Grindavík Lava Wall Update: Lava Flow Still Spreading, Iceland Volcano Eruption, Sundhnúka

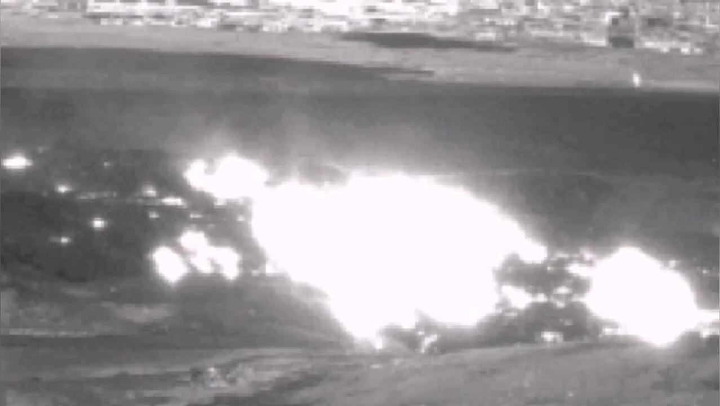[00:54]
the walls of the Grindelbeek and against the quarry you can see that they're pushing in the night,